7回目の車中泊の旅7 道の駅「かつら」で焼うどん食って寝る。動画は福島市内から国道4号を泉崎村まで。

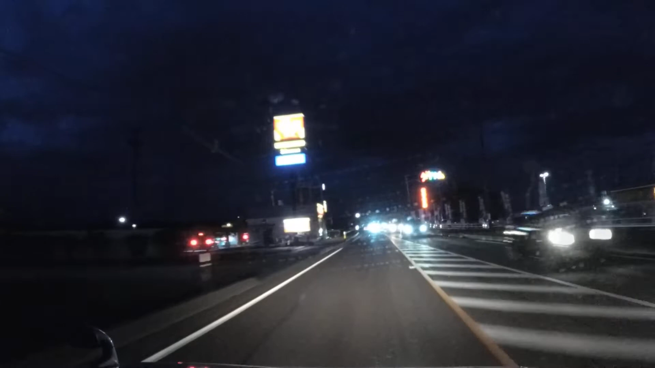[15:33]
4号に合流して、高い上向かったんですよね。